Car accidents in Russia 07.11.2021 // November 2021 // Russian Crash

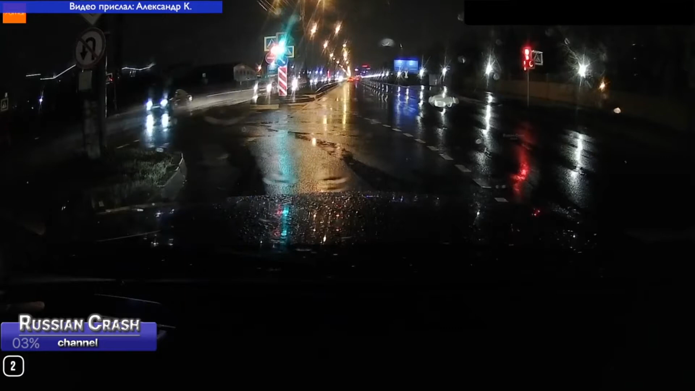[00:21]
Человека жалко, вот который вот там проезжал мимо. Калшерин, как Калшерин долбанул. Ну, по-моему, да. Да. Это тоже Калшерин, тут раздолби мобиль. Это же поворачивало. Знаю. И счастье мне не предписано.